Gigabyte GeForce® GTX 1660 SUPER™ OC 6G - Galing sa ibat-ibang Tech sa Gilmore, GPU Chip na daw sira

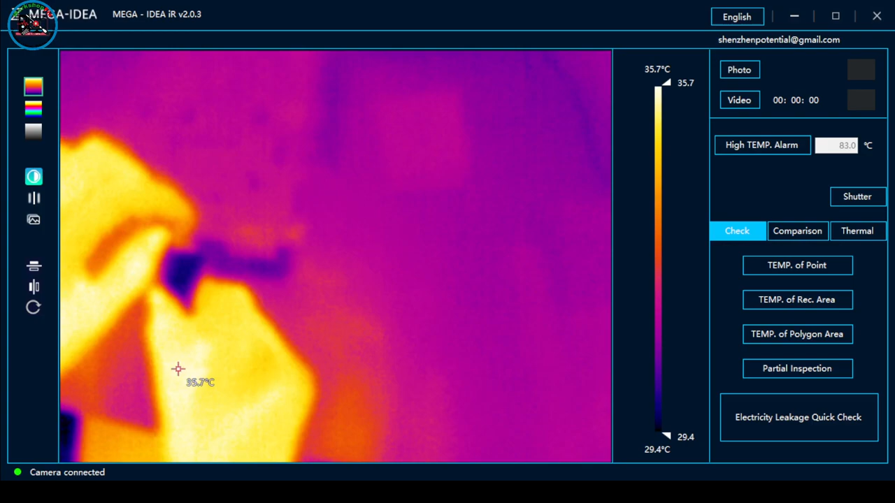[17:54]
On screen: scale top 35.7°C, scale bottom 29.4°C
Sayang eh Sayang eh Kaya lang Ganun talaga So thermal camera guys Ayan So recorded ba tayo Baka nawala na naman audio Minsan nawawala yung audio ko Ganyan Nalulobat So ayan Mayroon ba tayong prying So power on natin Pansinin nyo Iinit yan lahat Power on Ayan So
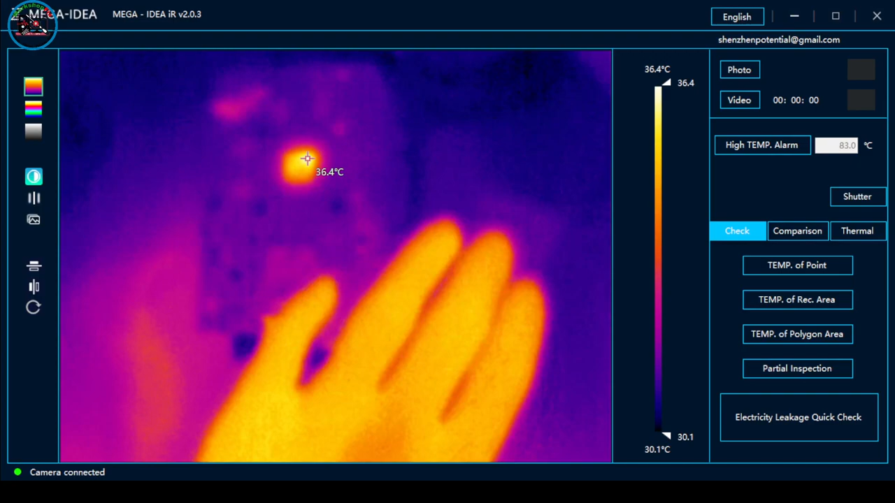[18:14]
On screen: spot 36.4°C, scale top 36.4°C, scale bottom 30.1°C
you can see Lagya ko lang ng Hitching Okay Ayan napansin nyo Uminit sya Wait lang Patayin ko muna
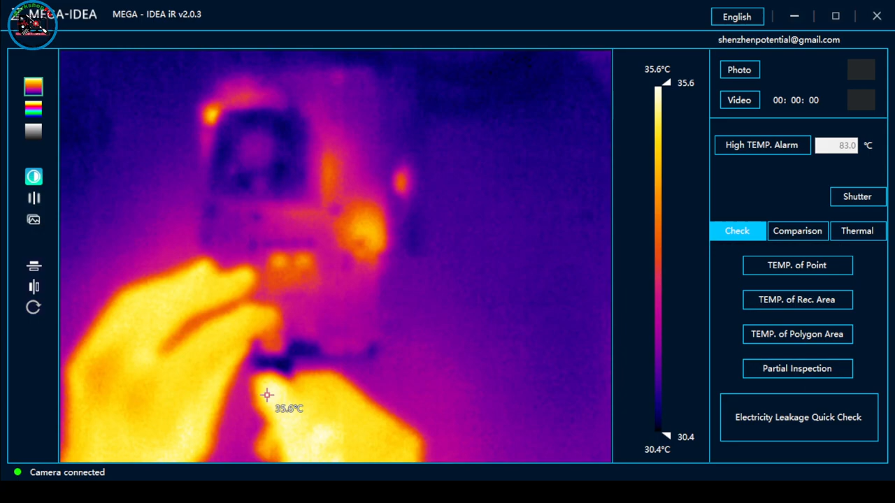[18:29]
On screen: scale top 35.6°C, scale bottom 30.4°C
Oops
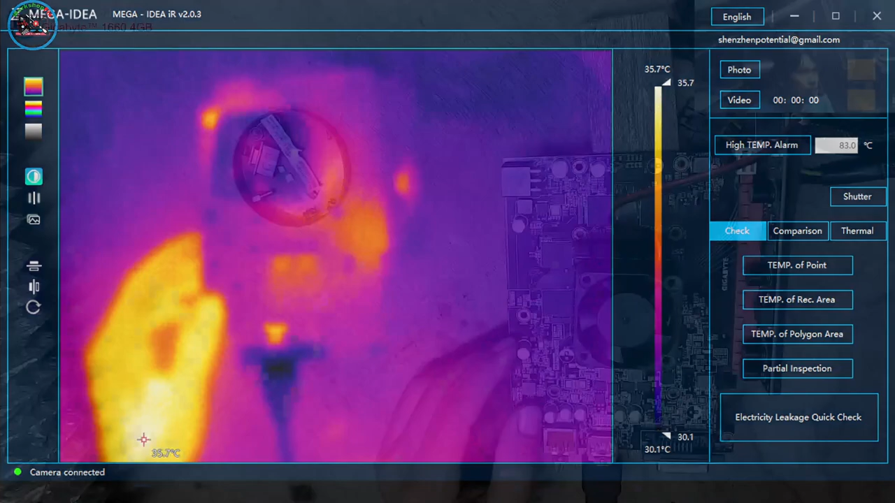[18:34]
On screen: scale top 35.7°C, scale bottom 30.1°C
Ayan So Lagyan ko lang Hitching Ayan So let's power on Ayan Tapos tingnan natin Sa Bench Actually guys May display ang kanina
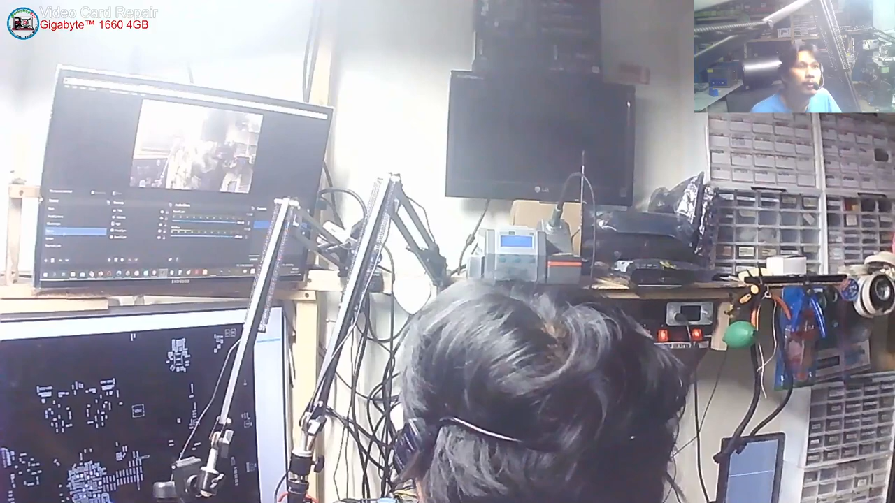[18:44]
Ah Wala display ah So nag display dito sa Kabila So ibig sabihin So nag display ito kanina Hindi ko alam kung bakit sya nawala
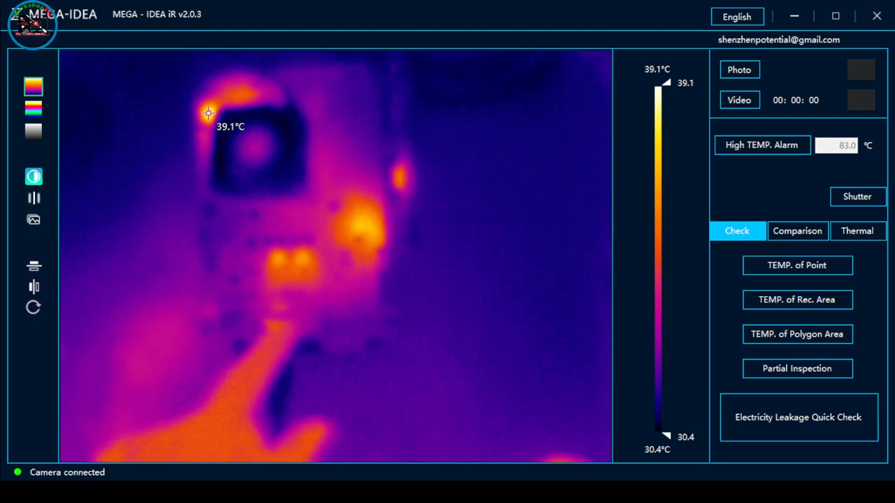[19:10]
On screen: scale top 39.1°C, scale bottom 30.4°C
Thermal camera So function naman sya Functional naman sya lahat Hindi ko alam kung bakit sya nawala So Iinit yung dito Hindi ko alam Bakit nawalan sya ng display guys So it Off ko lang So check lang natin Baka Yung ating PC Ay
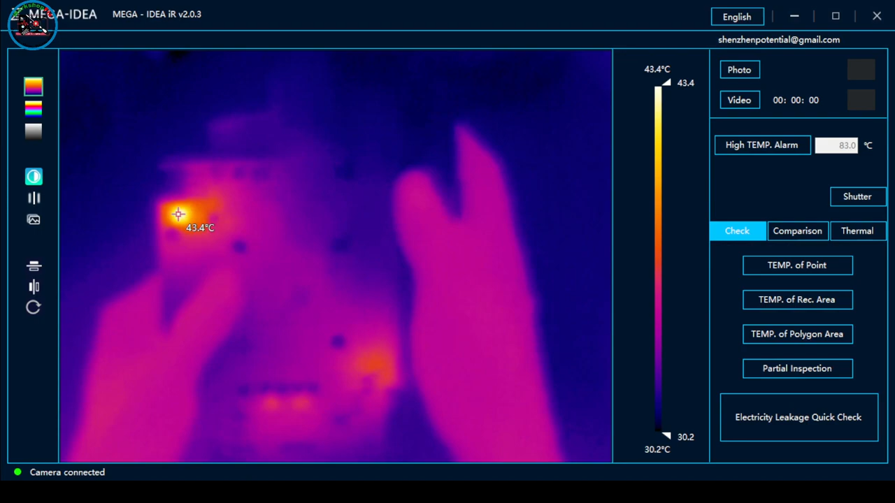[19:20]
On screen: max 43.4°C, scale top 43.4°C, scale bottom 30.2°C
Check ko lang ah Ah Malog lang Bakit nag display sya kanina eh
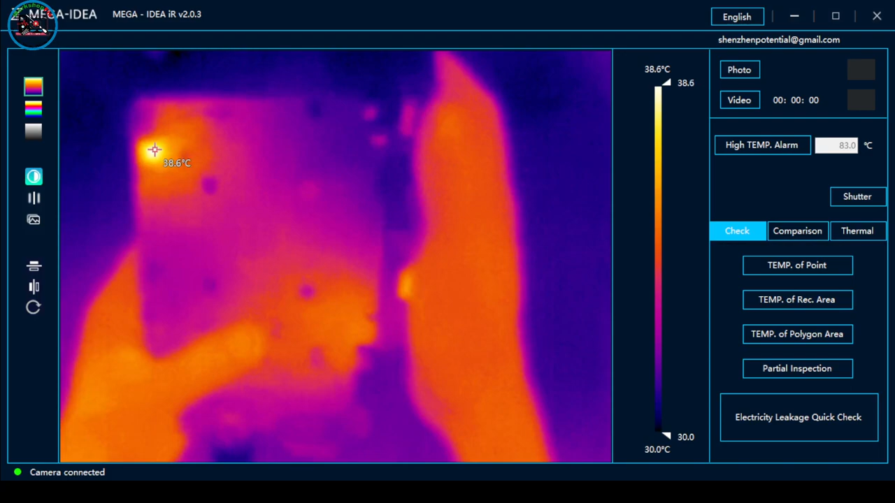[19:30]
On screen: spot 38.6°C, scale top 38.6°C, scale bottom 30.0°C
So ulit Ayusin ko lang sya Okay Let's power on Ayan Uminit naman sya